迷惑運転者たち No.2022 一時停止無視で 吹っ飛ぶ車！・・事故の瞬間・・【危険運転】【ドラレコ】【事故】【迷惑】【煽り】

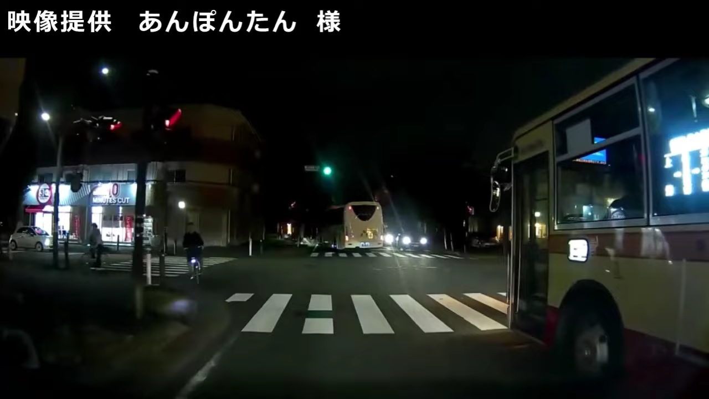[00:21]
あの夜だ見えないの当たり 前。おい、すごくない？ なんだ、 なんで、 はぁ、 あ、危ないな、あいつ。 俺も加速しないタイプの人間だから、まあ、よかったけど、あれ 言ってたら、そうですよね。 そう、え、何だったの今の。 すごいな。でも、バスよりちょっと経ってから来ました ね。ねえ、だいぶ経ってからだよね。